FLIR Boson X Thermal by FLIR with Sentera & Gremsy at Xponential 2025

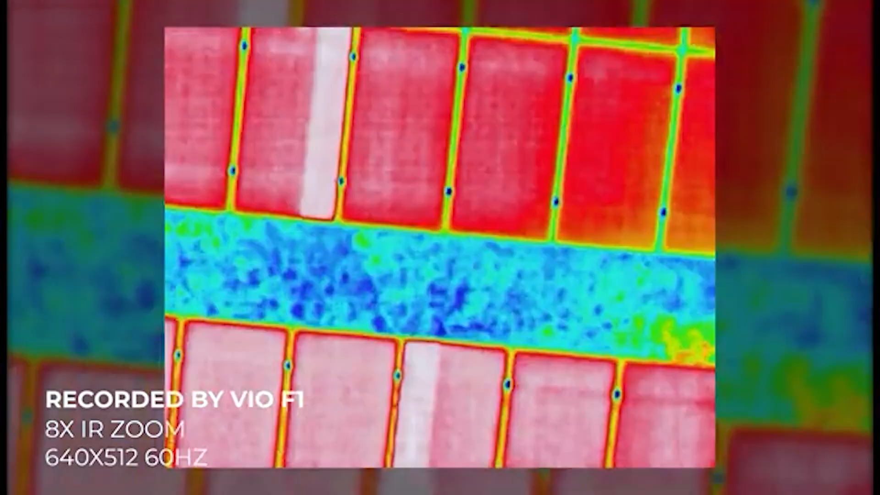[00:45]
from advanced search and rescue to industrial inspection.
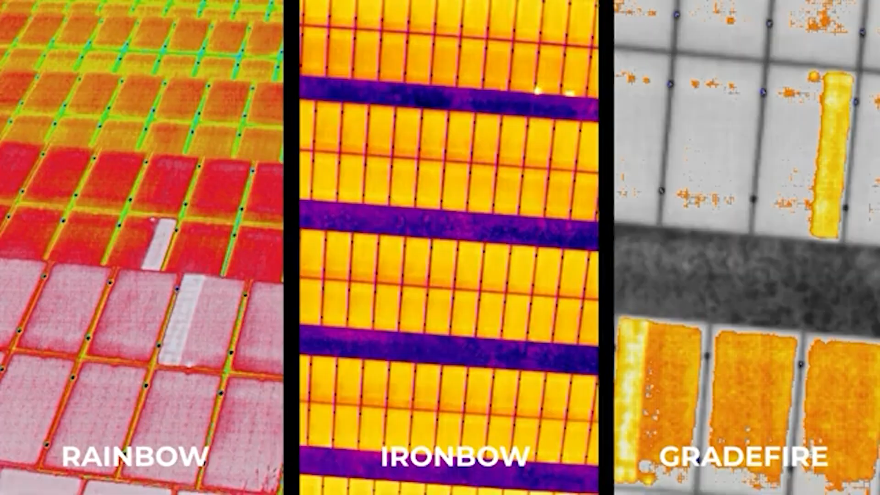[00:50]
VIO's artificial intelligence features provide advanced detection and auto zoom,